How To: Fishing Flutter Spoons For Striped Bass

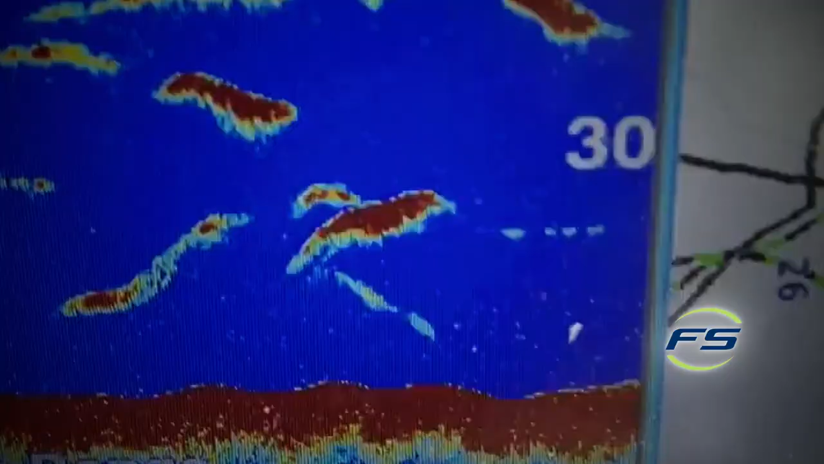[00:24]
some of the marks that we look for on the on the machine a couple things is you know you got bunker you have a bunker pod and there's fish beneath it you know fishing
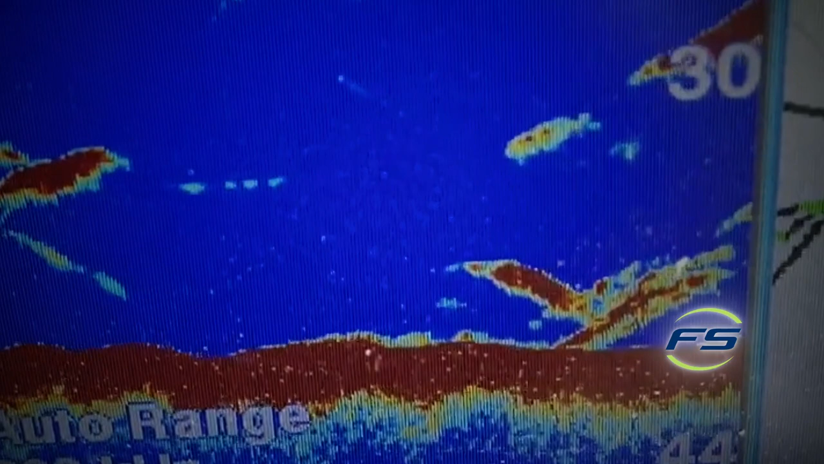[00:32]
in it and around it is always good sometimes I'll drop the spoon right through a bunker school and just let it sit on the bottom let the bunker move my line or